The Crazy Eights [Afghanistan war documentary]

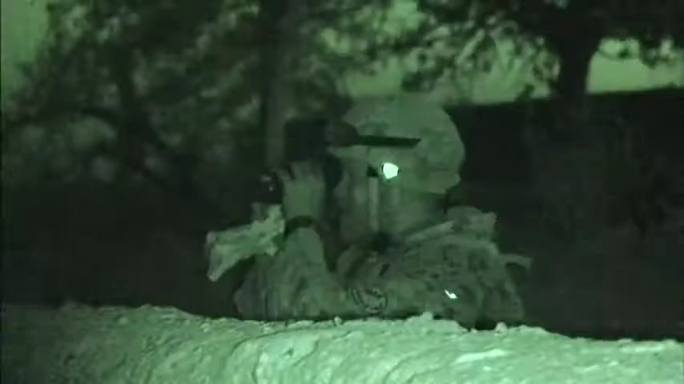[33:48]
the action is up the road at Strong Point Center, where about 8 Taliban have been spotted.
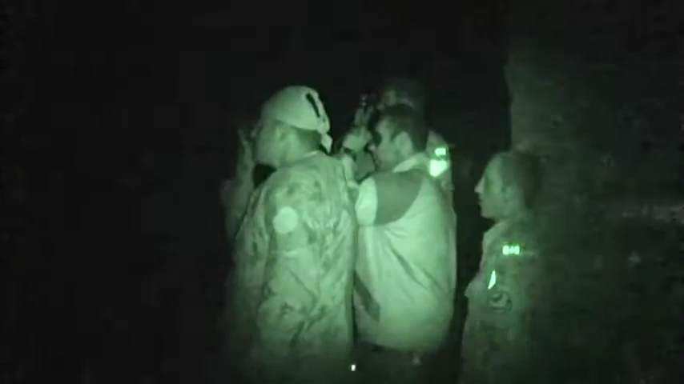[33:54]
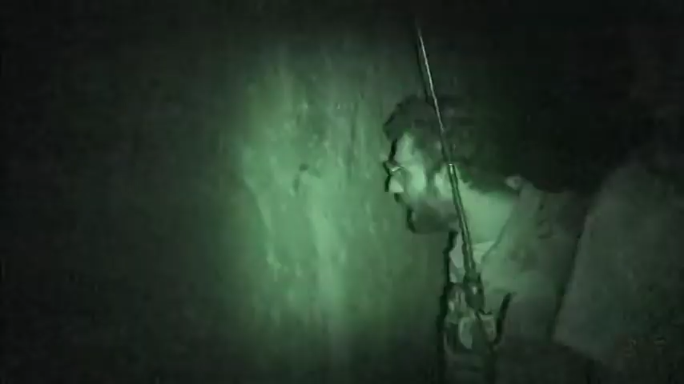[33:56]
Not a kilometer away this time, but close, very close.
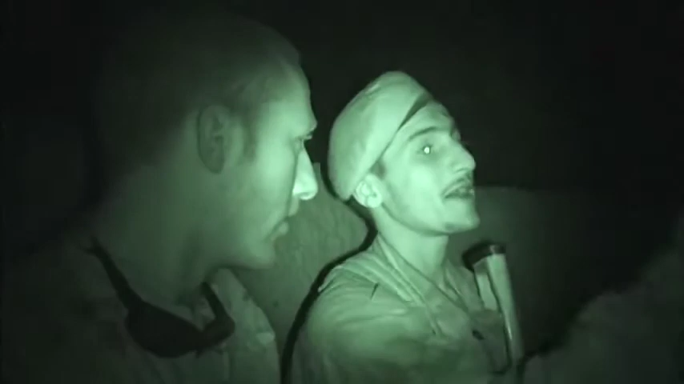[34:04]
The ANA send men out after the Taliban.
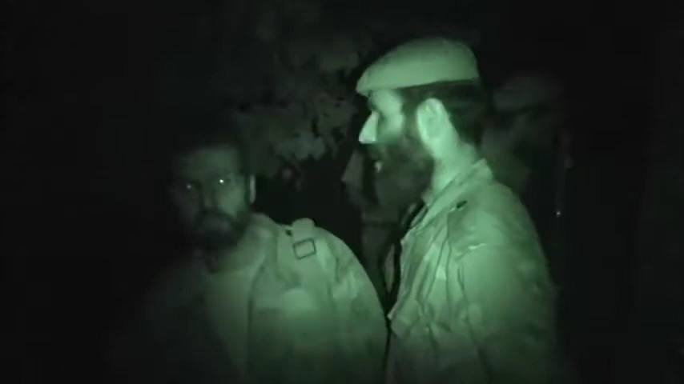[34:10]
A brave move by the Afghans, but it means the Canadians can't shoot, even at moving targets.
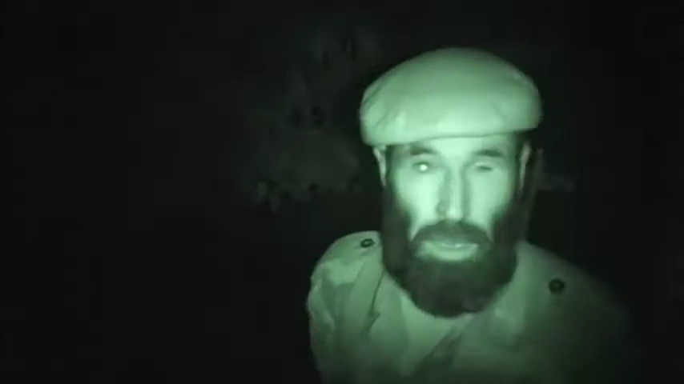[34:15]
House, by this house, building? Yeah. Three guys, buildings. Three guys.
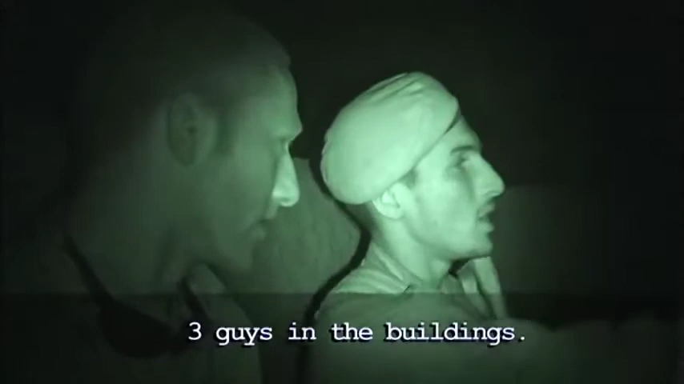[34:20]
Yeah, four of us, obvious, like lights. Yeah. We see them too.
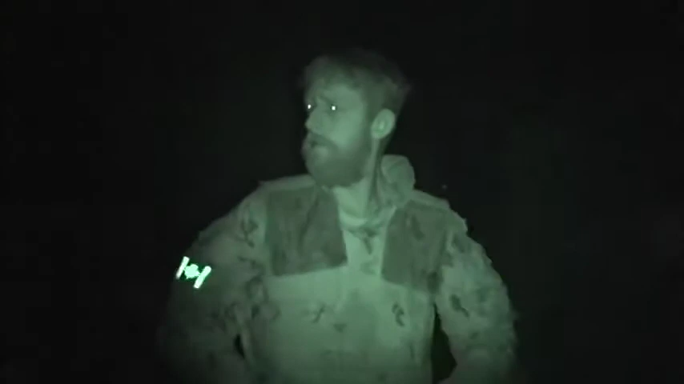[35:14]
We are ordered to put on our kit, our protective gear, stay alert, even sleep with our boots on.
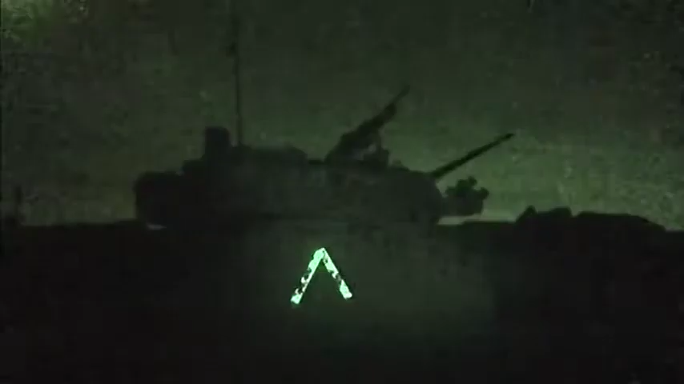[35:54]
another show of force, pushing the intruders away.